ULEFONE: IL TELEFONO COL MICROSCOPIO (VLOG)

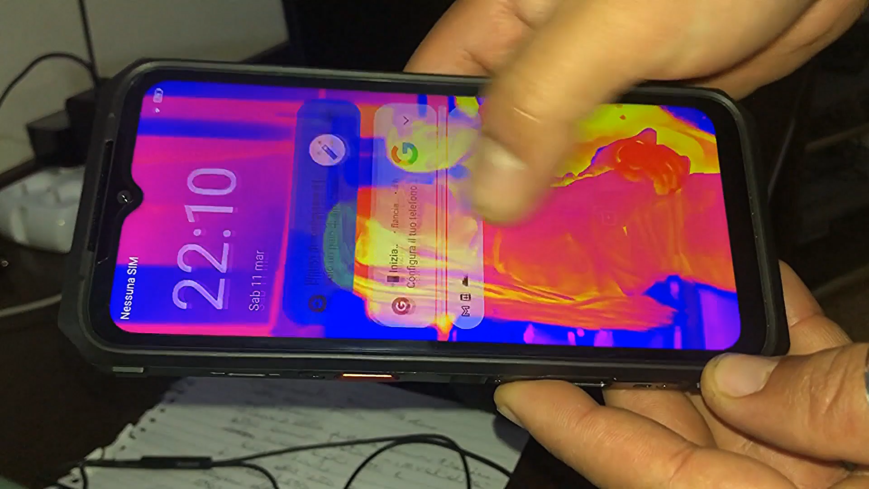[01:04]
android 12 qui ci sono tutte le icone in questo momento è connesso alla rete wifi
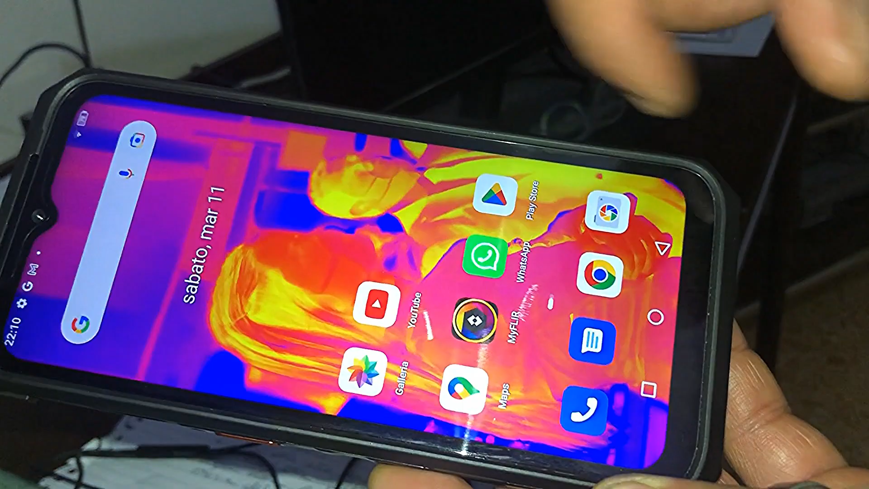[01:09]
ha una sola sim ha un 4 un processore quad
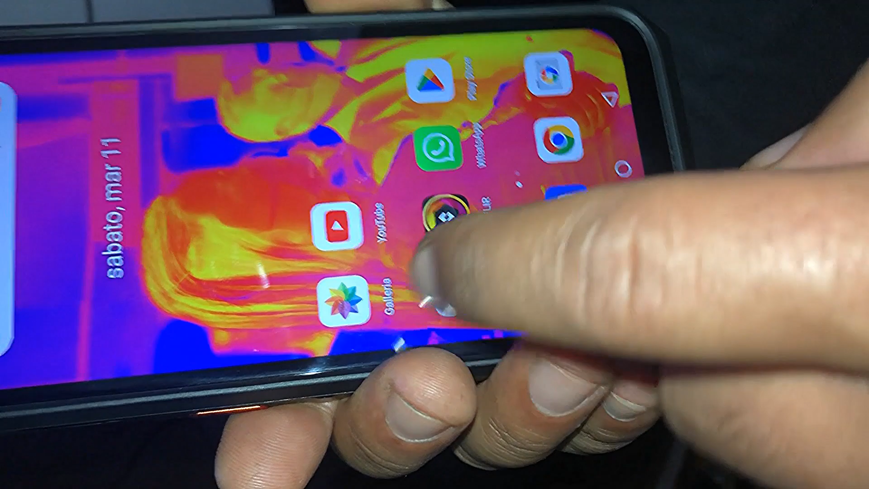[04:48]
la galleria android 12 tutte le funzioni ovviamente del telefono di
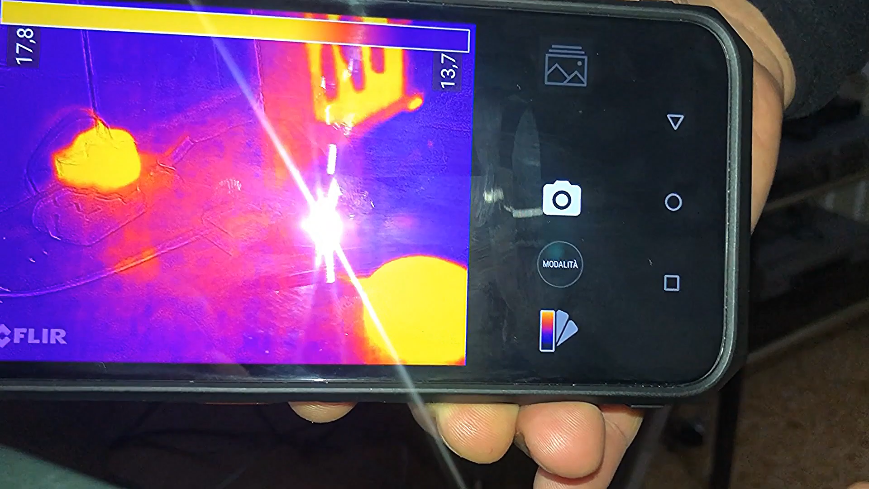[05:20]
non solo mi fa vedere le fonti di calore ma mi dice anche i gradi se non se non erro per
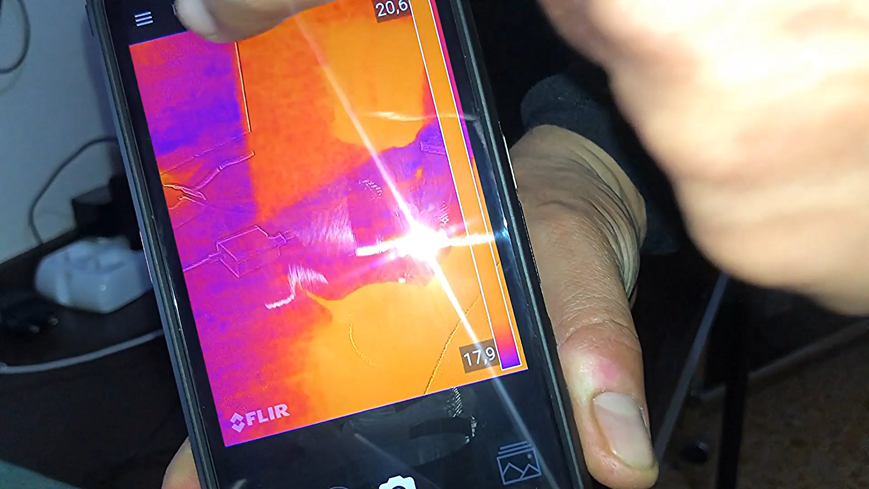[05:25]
avere maggiori informazioni prendi il puntatore che
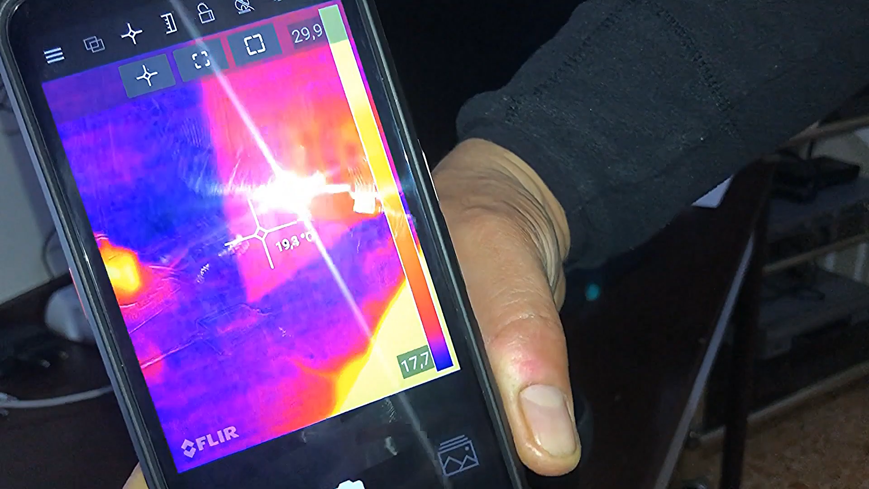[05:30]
dipende da quello che vuoi puntare per esempio lì abbiamo le prese di
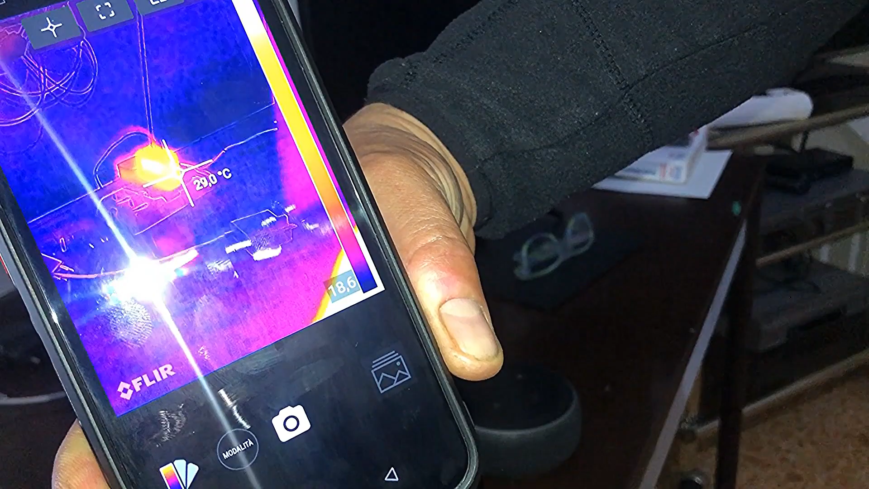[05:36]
corrente eccetera stanno a più o meno 30 gradi ok se per esempio
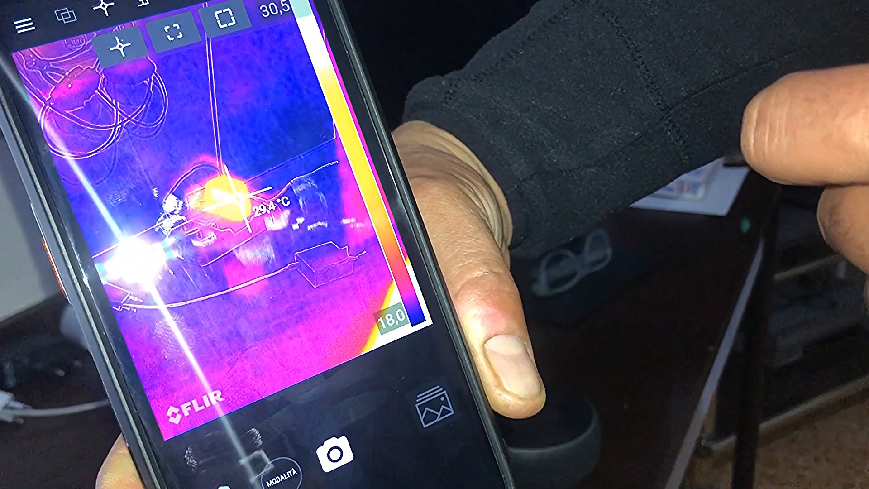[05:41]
metto su zona un po più diciamo e scende a 20 gradi
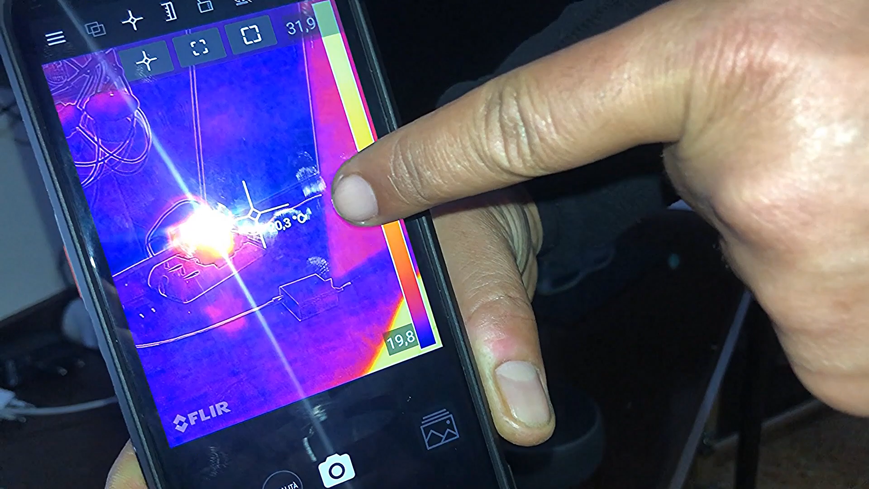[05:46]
riprendi un po il televisore quanti gradi 20 gradi 21 il computer
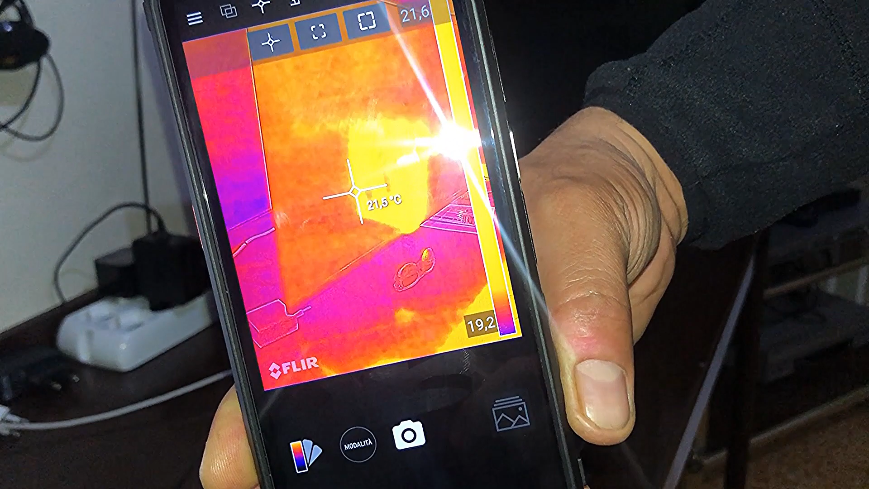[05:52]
On screen: spot 21.5°C
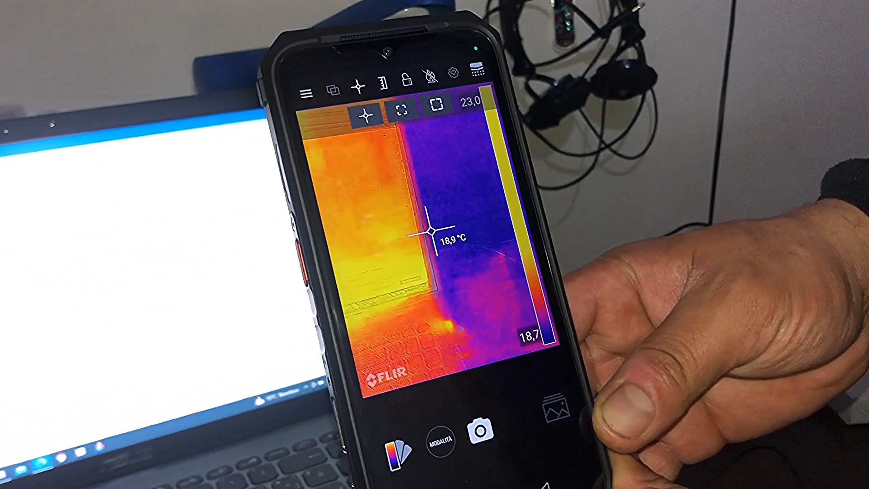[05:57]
On screen: spot 18.9°C
22 va bene poi se vogliamo
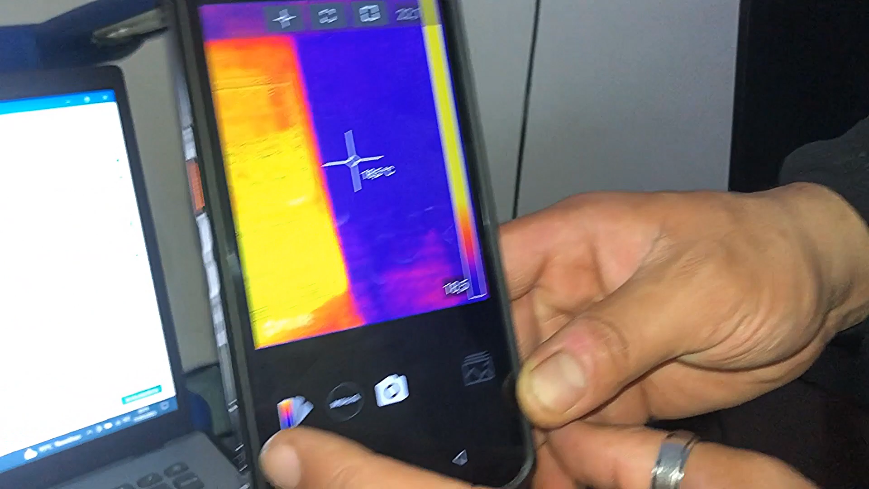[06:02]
abbiamo la diverse funzioni c'è
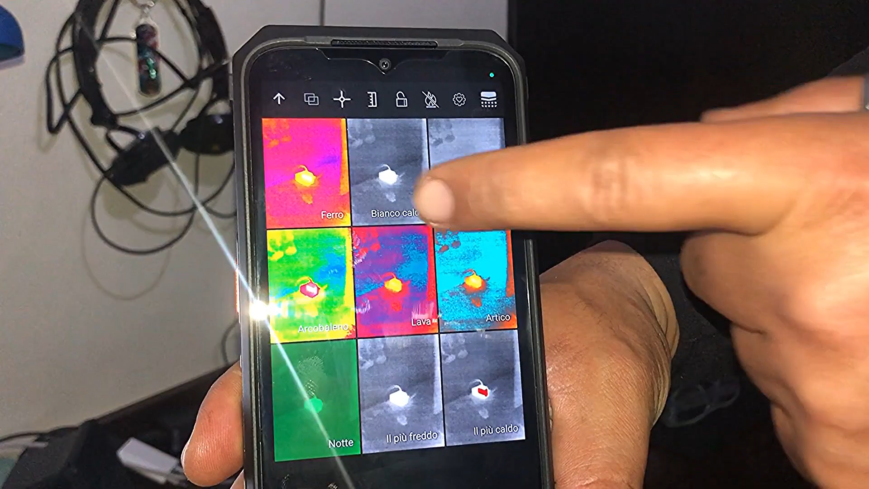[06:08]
anche nero però sempre termico sempre termico ok
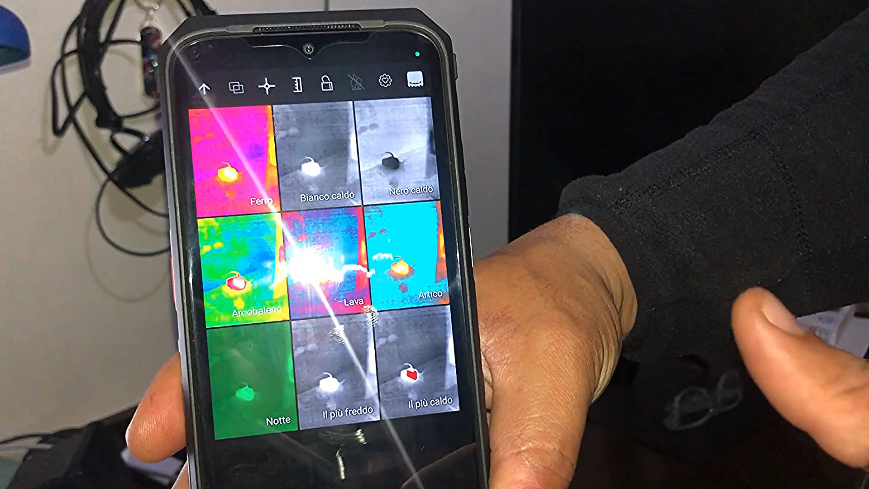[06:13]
altrimenti visione notturna il verde quella tipo militare insomma
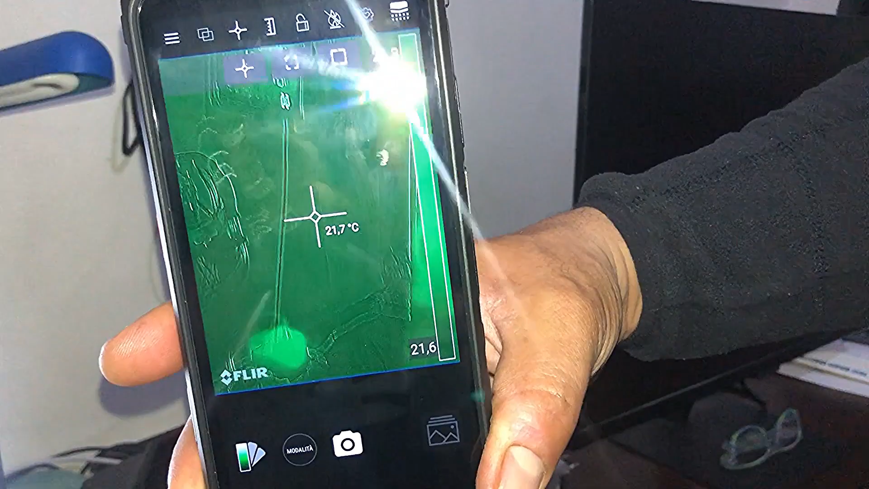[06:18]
On screen: spot 21.7°C
figo sempre con misurazione termica con
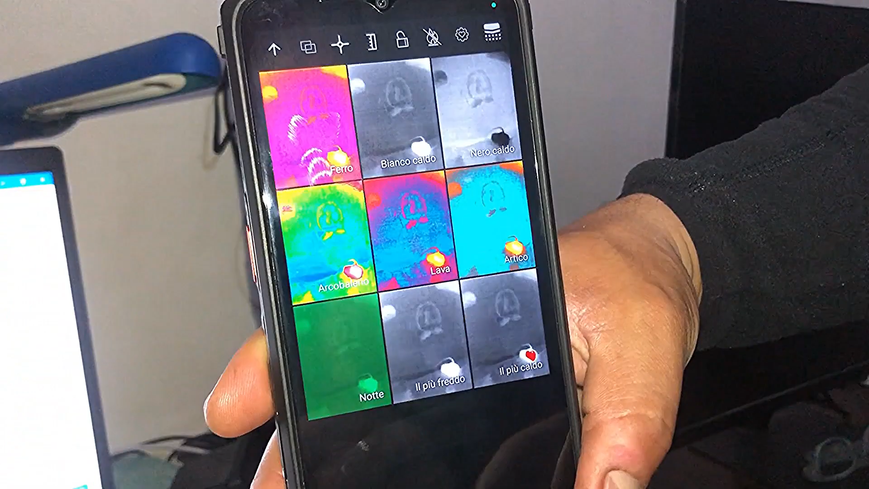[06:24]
i gradi ok poi c'è il punto più caldo che adesso non so se
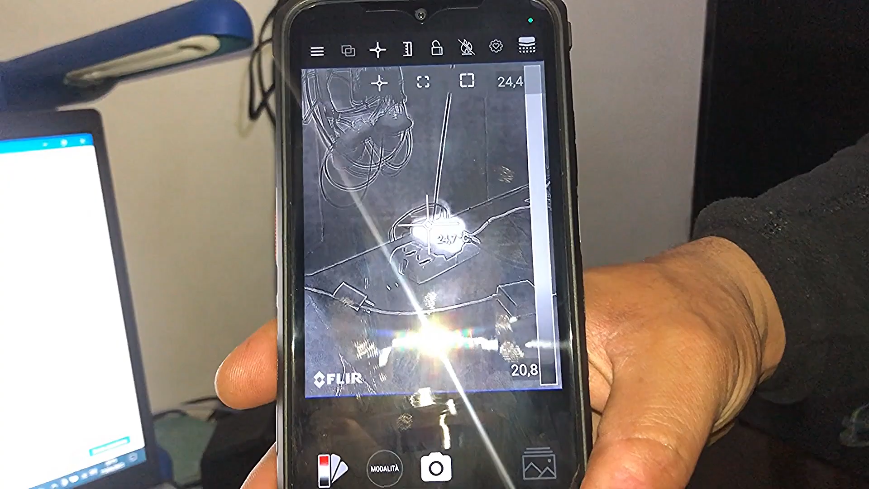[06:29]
dipende dalla temperatura ma tu ci puoi fare anche video e foto con questa modalità